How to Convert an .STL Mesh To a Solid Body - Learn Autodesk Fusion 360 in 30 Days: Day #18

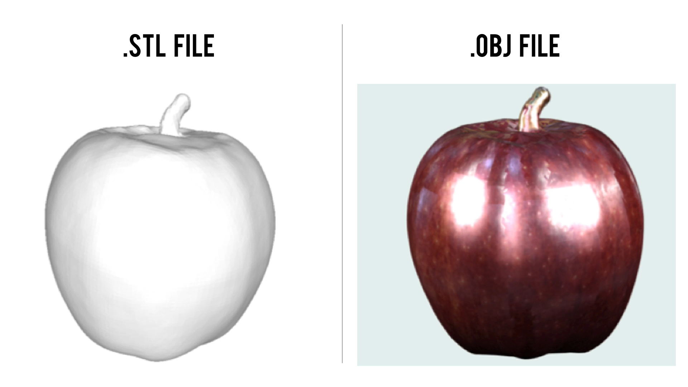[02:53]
Now the color and texture map are most commonly captured by 3D scanners, which is why most 3D scanners are going to output your .obj file.